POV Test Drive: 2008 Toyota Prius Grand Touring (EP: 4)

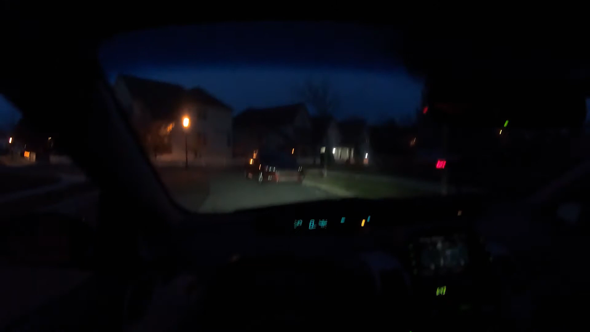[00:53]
And we're off. Hope everyone's having a good time. I for sure am. And nice little neighborhood right here. Got this nice little back road. It's getting a little chilly out.
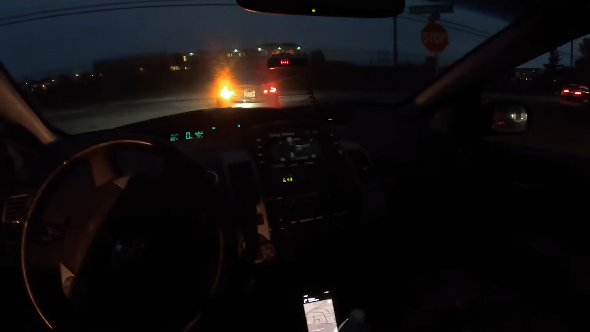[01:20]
I think it's 59 degrees right now. Let's look both ways. Think we're good.
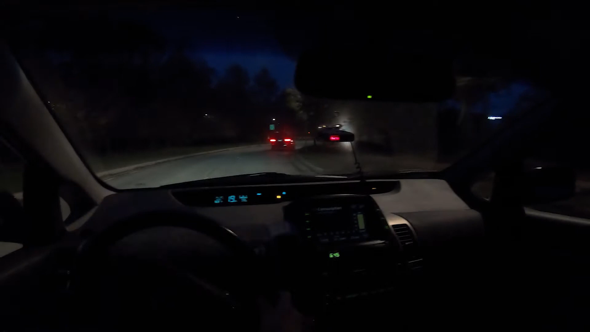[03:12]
But I'll have the window down just to, you know, have the windows down vibes going. But now we're going on the highway. Let's make sure we're doing good. Got the green light. It's a good sign. And here we go, boys.